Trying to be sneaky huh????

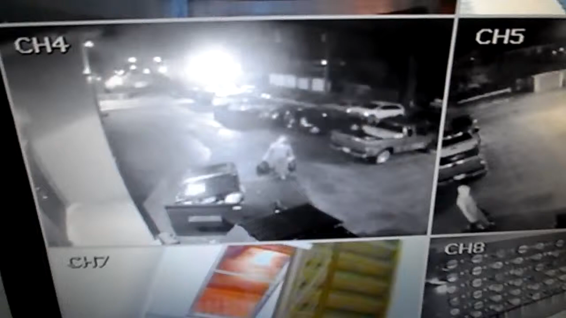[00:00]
all right you can see this watch this this here i
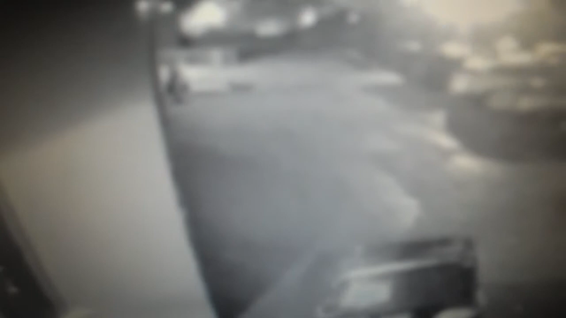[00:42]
not going to say who but we do know who they're standing there talking to the person at the balcony okay due to do we'll speed it up a little bit here get a move on you can see that happened by the way at 107 a.m not that long ago just within the last hour and a bit as you can see there he comes